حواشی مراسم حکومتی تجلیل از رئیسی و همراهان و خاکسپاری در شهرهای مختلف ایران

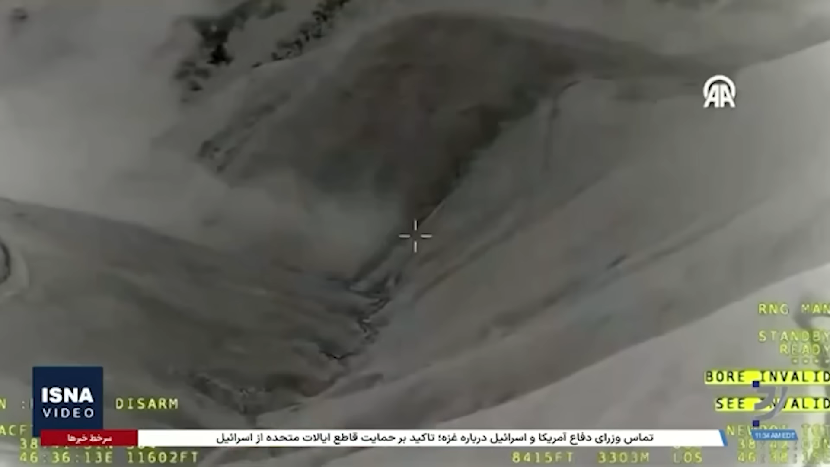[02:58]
توسط پهپاد ترکیه ای و ادعای مسئولان نظامی در مورد
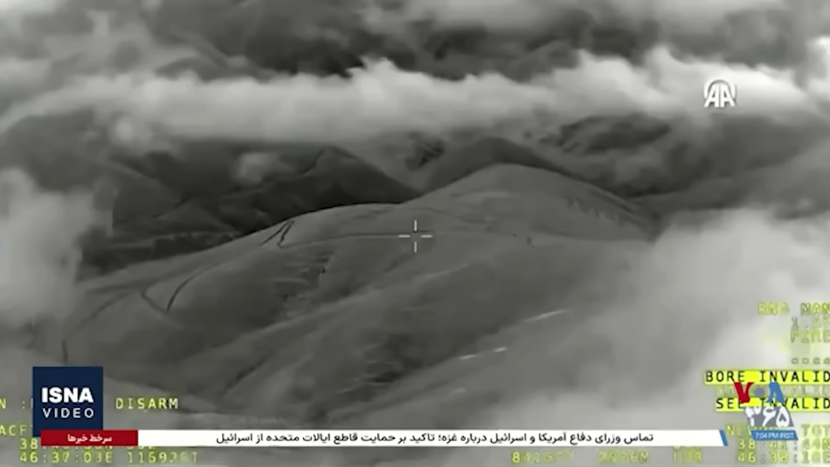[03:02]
پیدا شدن توسط پهپادهای ایرانی و ده ها تناقض دیگر، چیزی که بیش از همه در